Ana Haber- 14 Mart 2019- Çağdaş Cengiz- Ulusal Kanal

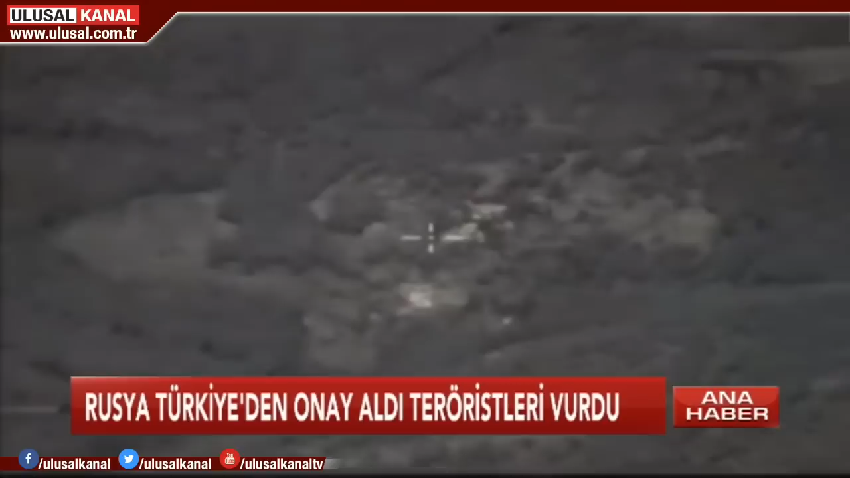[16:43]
Daha önce de teröristleri vuran Rusya, ilk kez Türkiye'nin onayını aldıktan sonra Heyet Tahrir El Şam'ın İdlib'deki mühimmat deposuna hava saldırısı düzenledi. Açıklamada teröristlerin vurulan depoya İHA'lar getirdiği ve saldırının bunlarla yapılması planlanıyordu denildi.